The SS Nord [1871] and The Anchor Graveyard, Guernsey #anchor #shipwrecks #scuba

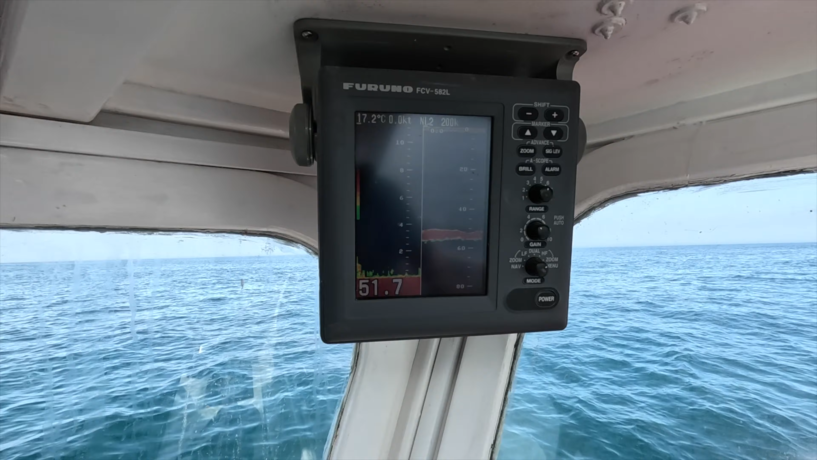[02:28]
On screen: water 17.2°C
Yeah, it looks like a wreck. After the first couple of minutes. Yeah, yeah.
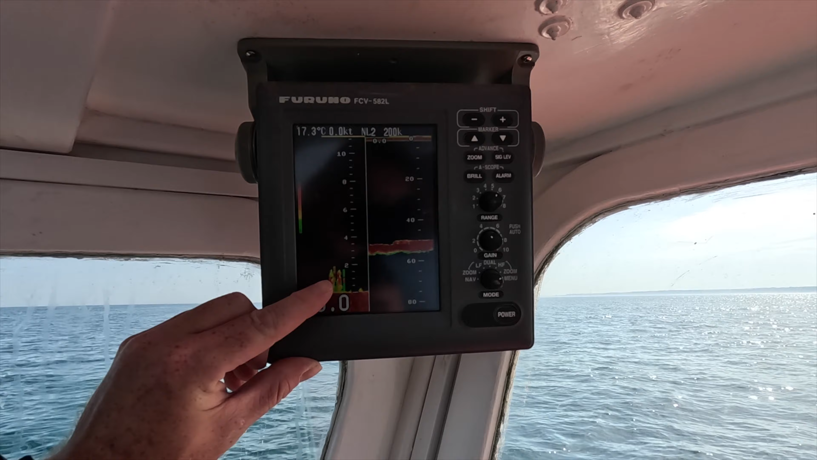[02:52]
On screen: water 17.3°C
Well, that's a fair size lump there. Yeah, that's a nice one. That's 2 metres off the bottom.
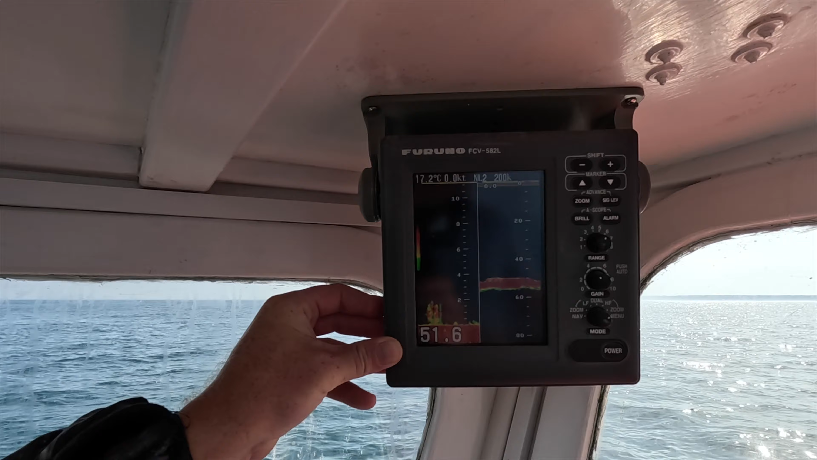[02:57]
Yep. I'd say that's a wreck. So it's probably the engine or a boiler.
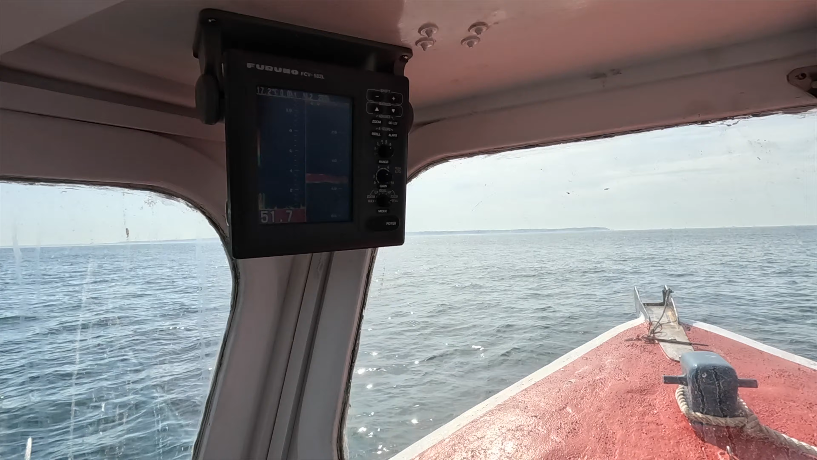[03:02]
And this is a very early, early one. Lost in 1871.
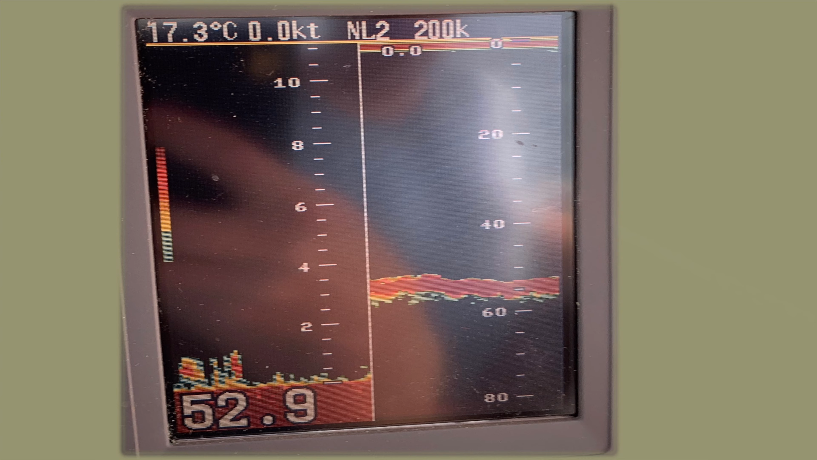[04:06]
On screen: water 17.3°C
the image on Paul's depth sounder is absolutely bang on.
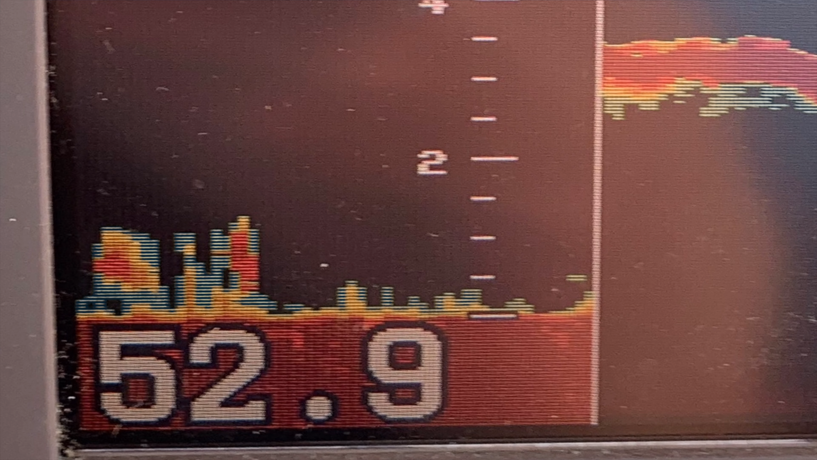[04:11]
We've got a boiler, an engine, and the ribs of the boat.